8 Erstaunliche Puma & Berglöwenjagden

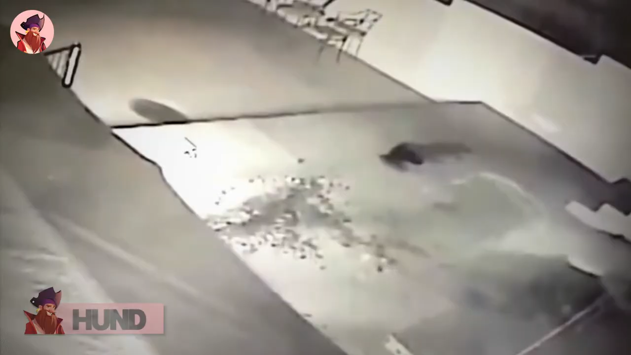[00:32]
Nummer 8 – Hund Die beiden ringen miteinander, aber es dauert nicht lange, bis der Berglöwe den Hund an der Kehle hat und ihn erwürgt. Der Hund versucht verzweifelt zu entkommen, aber er kann nicht. Plötzlich steht der Berglöwe auf, als ob er ein Geräusch gehört hat und haut ab, wobei er den Hund zurücklässt. Ich vermute, der Besitzer des Hauses hat das Geräusch gehört und die Katze aufgescheucht.
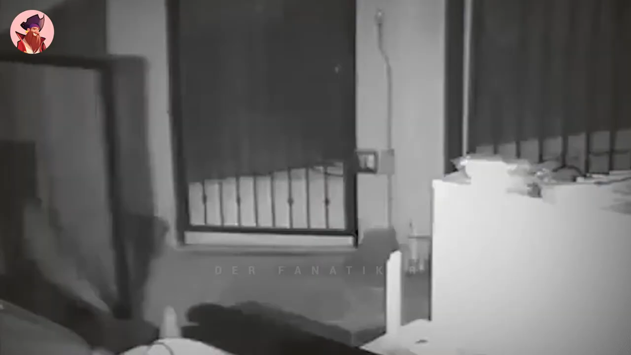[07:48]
Dieser riesige Berglöwe stürmt eine Waschbärenparty und schnappt sich einen der Waschbären.
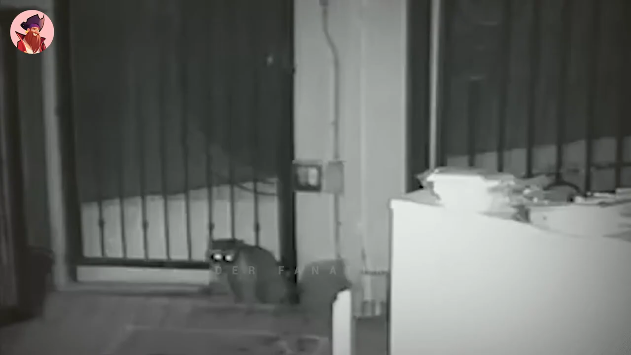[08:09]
Aber wenn du dir den Waschbären ansiehst, ist er völlig verwirrt und sieht fast so aus, als hätte er gerade eine Kiste Bier getrunken.
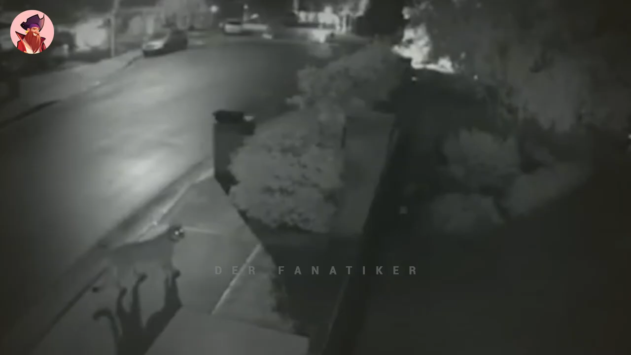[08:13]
In dieser Gegend wurde schon mehr als ein Berglöwe gesichtet,
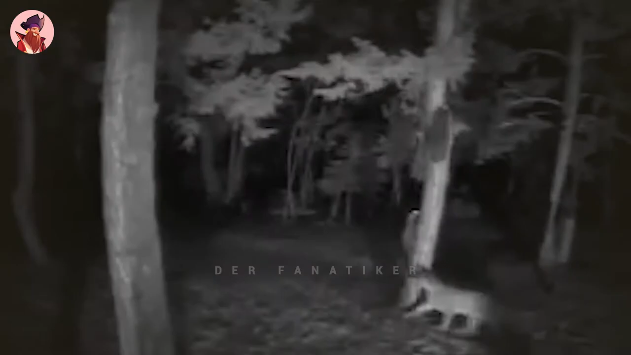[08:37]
Dieser Berglöwe jagt die Waschbären auf einen Baum und schafft es, den letzten Waschbären, der auf den Baum hinaufklettert, zu schnappen und mit ihm wegzurennen.